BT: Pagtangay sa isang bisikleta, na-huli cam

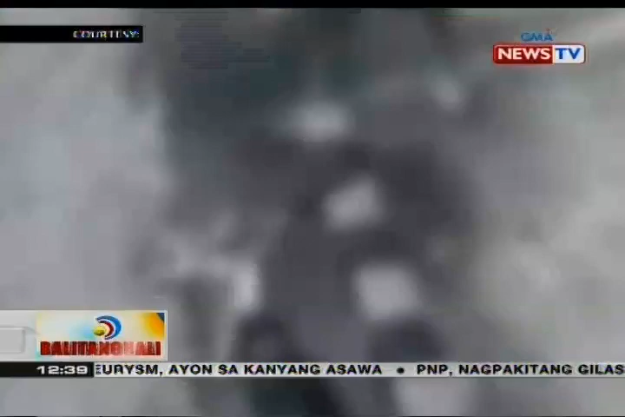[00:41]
Halatang may masamang balak ang lalaki ito sa nakaparadang bisikleta sa harap ng convenience store sa Mandaluyong. Palingon-lingon siya sa paligid habang tinatanggal ang lock ng bisikleta.
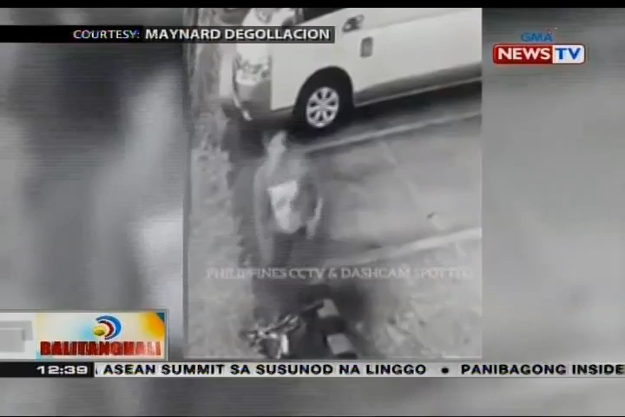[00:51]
Ilang segundo lang natangay na niya ito. Isang bisikleta rin ang tinangay sa Nagcarlan, Laguna. Makikita sa CCTV footage ang nagbibisikletang lalaki.
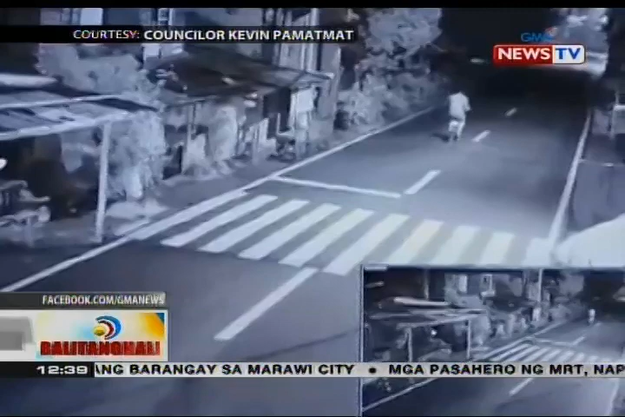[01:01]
May lalaking sumusunod naman sa kanya. Ang pangalawang lalaki pala ang totoong may-ari ng bisikleta. Kwento ni Roger Jovelliano. May narinig siyang ingay sa kanilang bakuran.
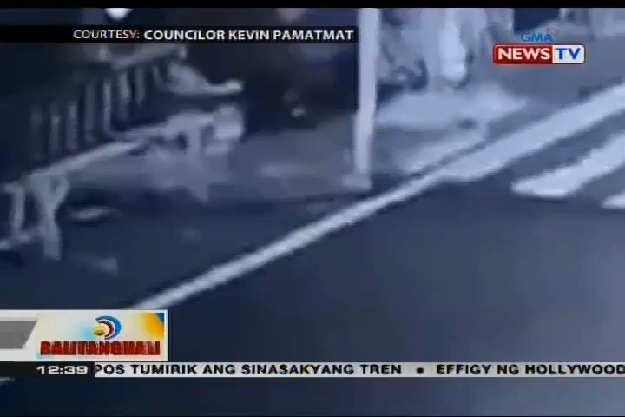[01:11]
Paglabas niya, nakita niyang tangay-tangay na ng lalaki ang kanyang bisikleta.
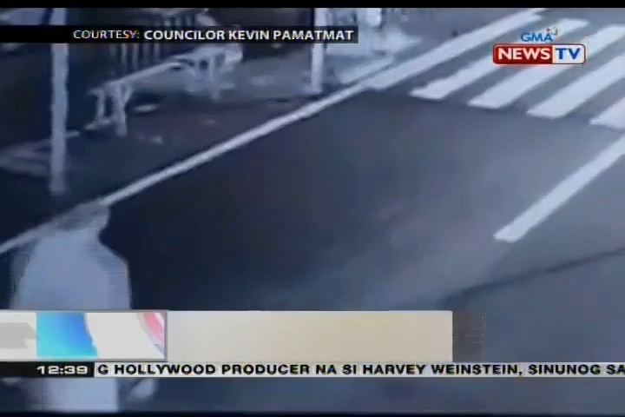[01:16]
Sinubukan niyang habulin ang lalaki pero masyado na raw itong malayo.